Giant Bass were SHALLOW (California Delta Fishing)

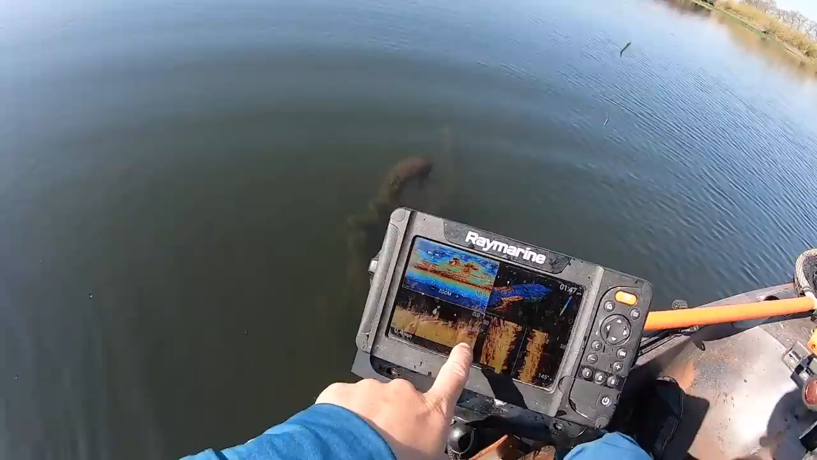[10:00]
It just kind of keeps it off the bottom a little bit.